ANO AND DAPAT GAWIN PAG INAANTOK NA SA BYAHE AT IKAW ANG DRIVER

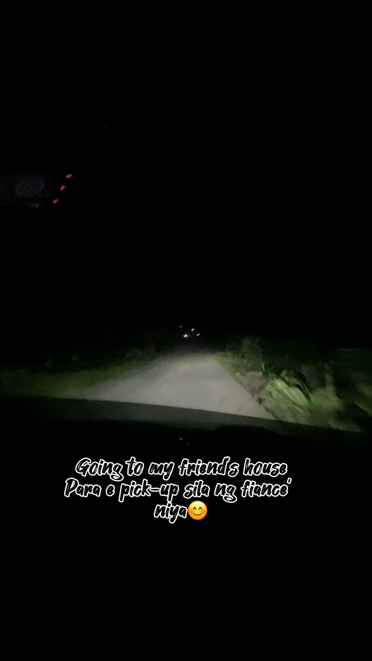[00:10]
Travel vlog tayo for today's video. Papunta ako nito sa bahay ng kaibigan ko. High school friend. Shout out, Beverly! Hello, hello there! How are you? Ngayon ko lang na-upload tong video simulan nung nakaalis kayo ng fiancé mo. So, I hope it's okay lang na i-vlog ko. So, ito yung papunta kami sa bahay nila.
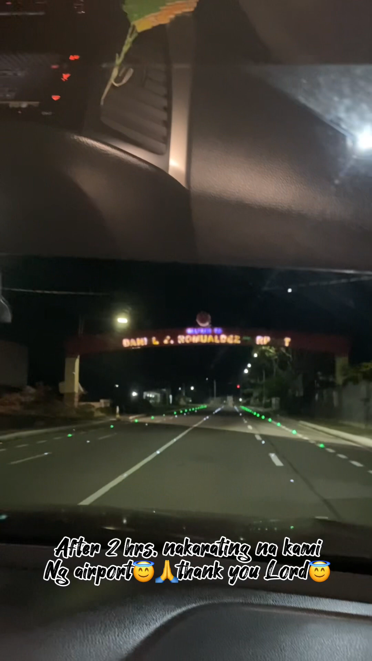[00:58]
So, dyan ko sila hinatid. Yung flight nila is 6 o'clock ata yun. Nakalimutan ko na.
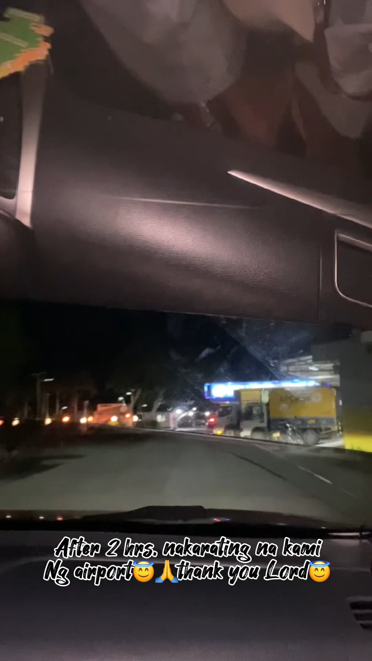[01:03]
Ano ba ba ako, Beverly? 6 o'clock ba yun? Bumiyahi kami ng 1 a.m.
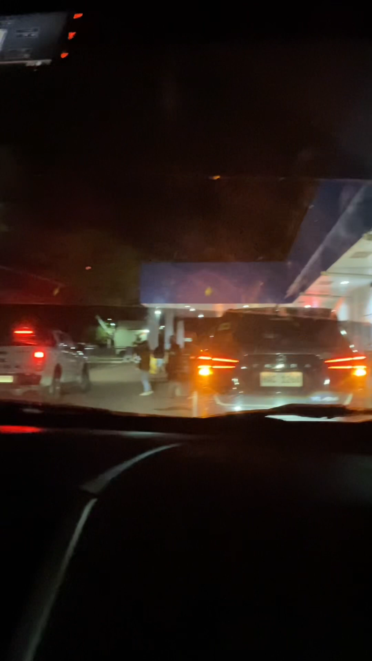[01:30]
Pag regular time, lalo na rush hour, aabot nun talaga ako ng 3 to 4 hours sa biyahe. From Palompon. From my hometown to Tacloban City.
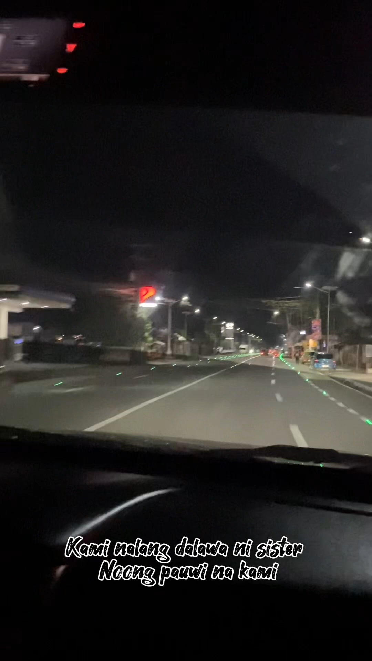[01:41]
Pagkatapos namin silang i-drop, ay naghintay lang kami ng mga ilang minuto hanggang nakapasok na sila sa airport talaga. At ito na nga ang daan pa uwi. So, ayan o. At walang masyadong sasakyan. So, walang traffic.
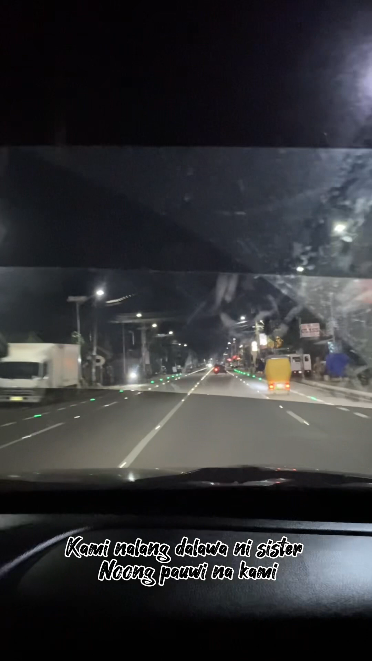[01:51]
Naka 4 lanes na kasi sila dito. Ang ganda pa ng road nila dito kasi may mga pailaw. O, diba? Hindi tayo malilita.